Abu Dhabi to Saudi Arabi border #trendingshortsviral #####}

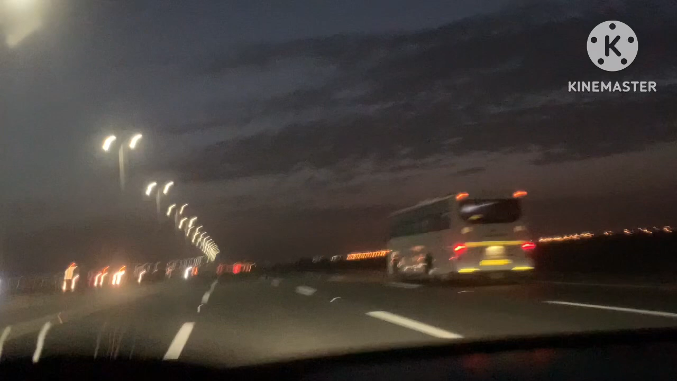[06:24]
अभी शाड़े पांच हो गया है लेकिन रोड़ा भी खाली नहीं है बड़ा गाड़ी जा रहे हूं देफ से थोटा गाड़ी भी जाएता अध्रना मोसम है बहुत अथ्छा मोसम लग रहे है भी वह समीदेखो कितना वारीश आज़ाएगा तो और इच्छा है